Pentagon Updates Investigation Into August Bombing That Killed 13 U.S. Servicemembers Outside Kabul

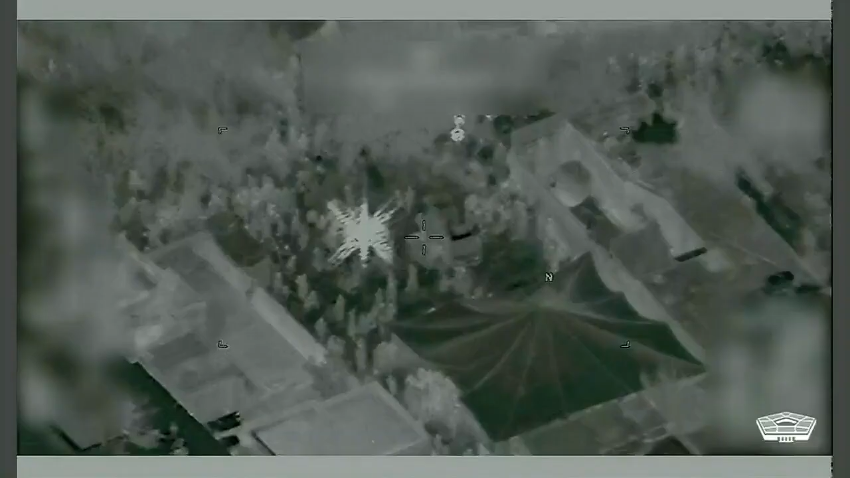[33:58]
Next, the video will be fast forwarded to the two-minute mark as the drone pilot is going to actually leave Abbey Gate for a moment, so the footage is contextual but not relevant to the specific events as they occurred.
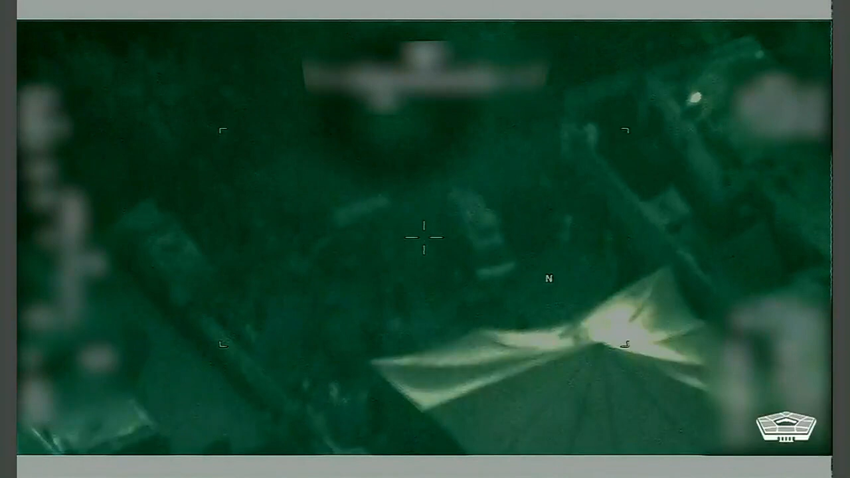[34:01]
Please be advised, the next segment of video is graphic in that it clearly depicts casualty evacuation after the attack. You will not be able to identify individuals, but the movement is clearly visible. As the next segment of video begins, the drone pilot has switched his electric optical infrared camera to IR mode, which is better for tracking and identifying movement.
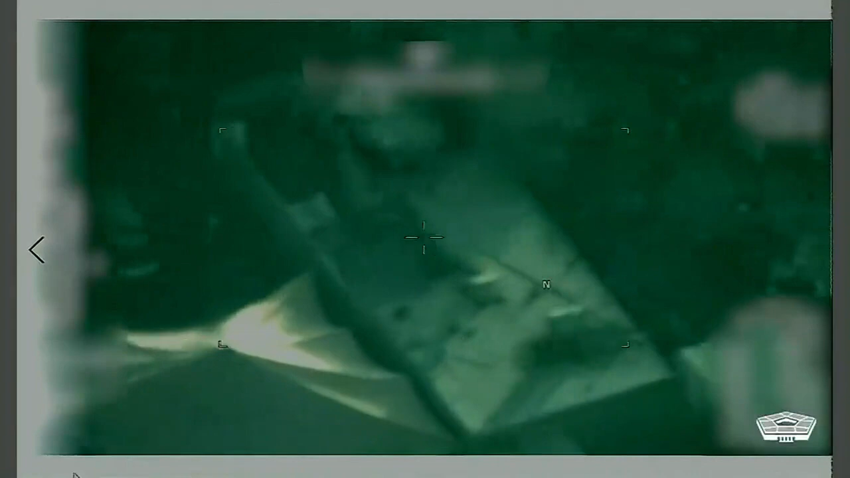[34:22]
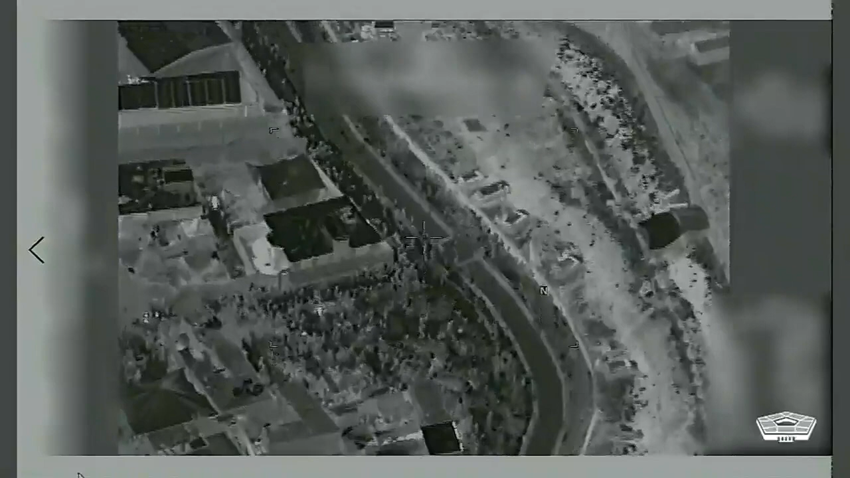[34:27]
The camera orients first on the parking lot area and then pans past the site of the attack and focuses on an IR light on the ground near the original hole in the fence.
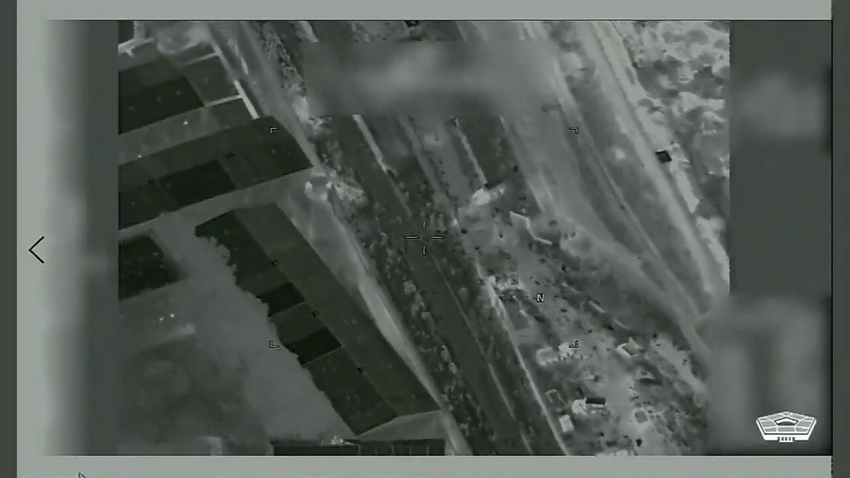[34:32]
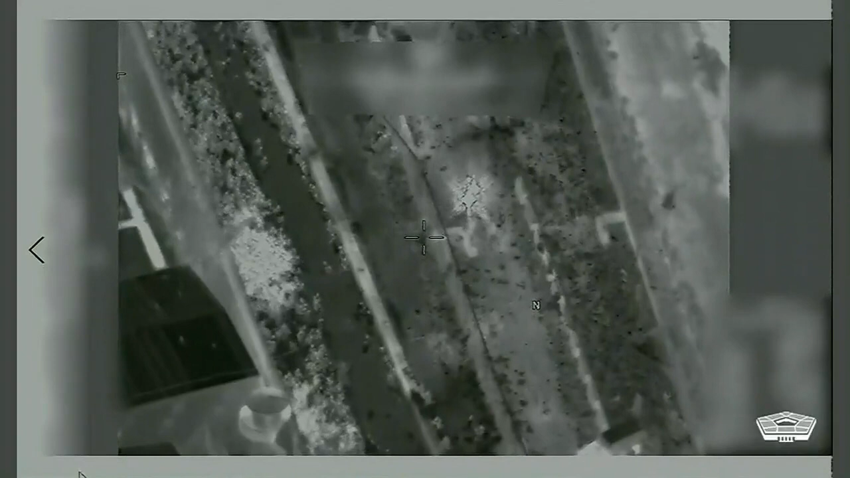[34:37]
For the next several seconds, the camera will focus on this area as Marines continue to evacuate casualties through the original hole in the fence.
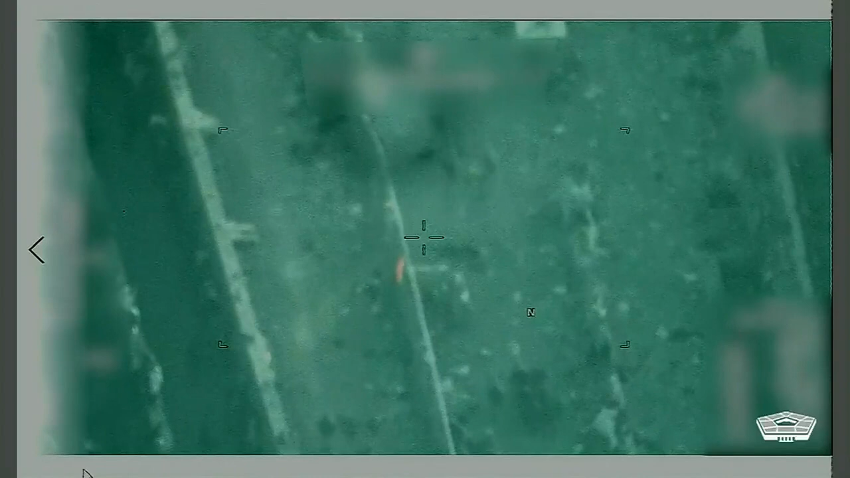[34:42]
At this point, about five and a half minutes after the attack,
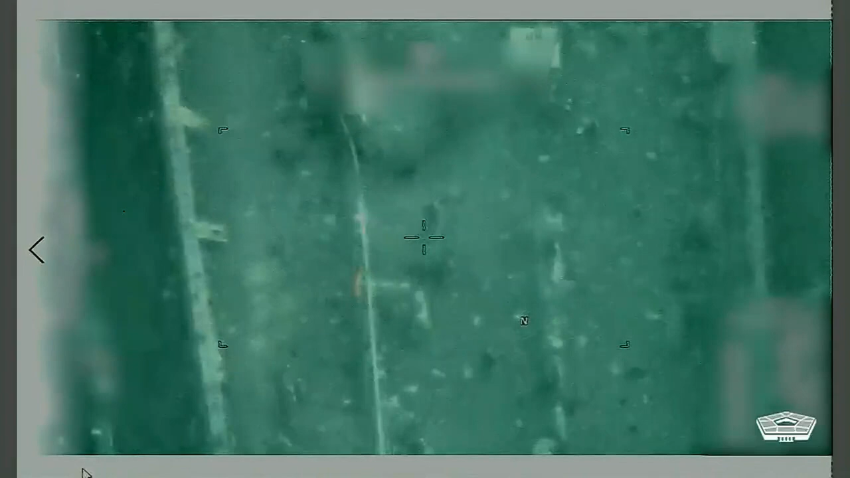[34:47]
the canal has emptied significantly as compared to the photos shown in the previous portion of this brief.
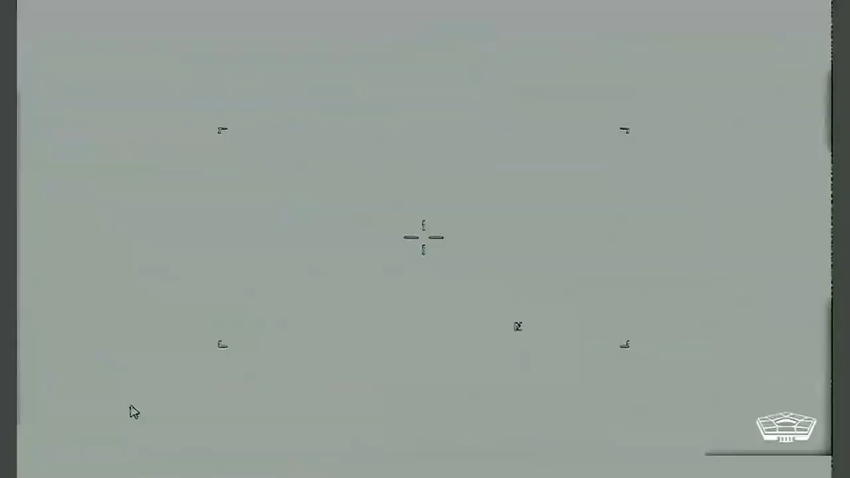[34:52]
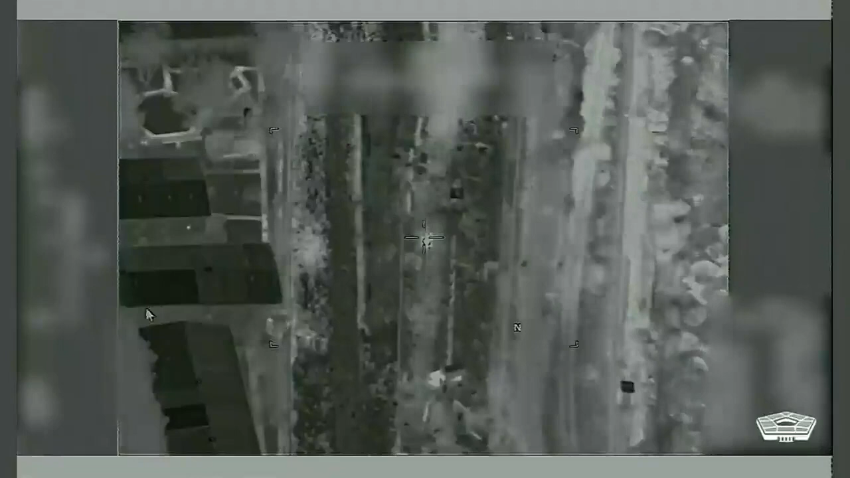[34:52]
The far side walkway across the canal also appears distinctly different from those photos. The natural inclination of the crowd is to move away from the blast.